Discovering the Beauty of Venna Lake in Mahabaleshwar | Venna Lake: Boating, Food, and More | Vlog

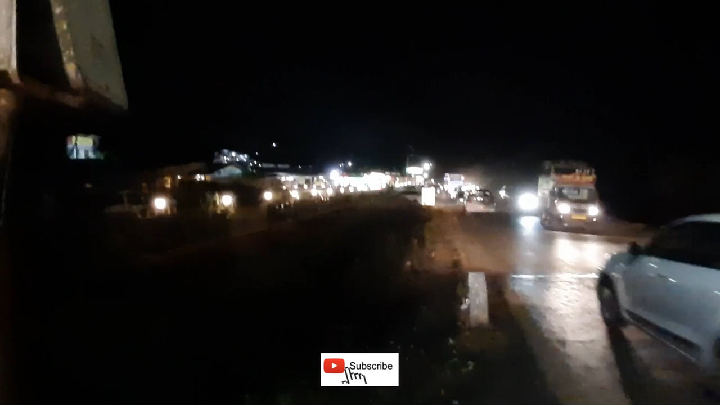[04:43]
सो यहाँ पर नाइट में भी काफ़ी देर तक लोग अपना रेस्टोरेंट में इंजॉय करते रहते हैं. तो आप देख पा रहे होंगे काफ़ी गाड़ियाँ, काफ़ी रश है.